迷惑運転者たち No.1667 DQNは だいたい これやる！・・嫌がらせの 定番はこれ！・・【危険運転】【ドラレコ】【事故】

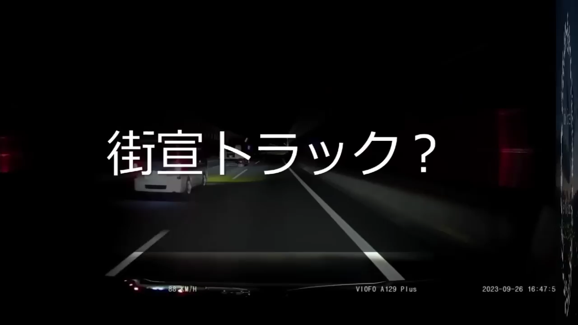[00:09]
このトラックトンネルに入るとこの曲が大音量で凱旋中ですか。